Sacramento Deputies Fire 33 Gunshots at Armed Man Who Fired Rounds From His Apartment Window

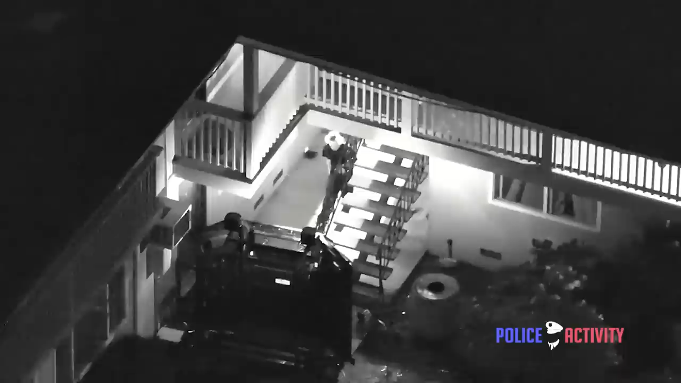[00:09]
This is our guy. I got his cocktail. Drop the gun!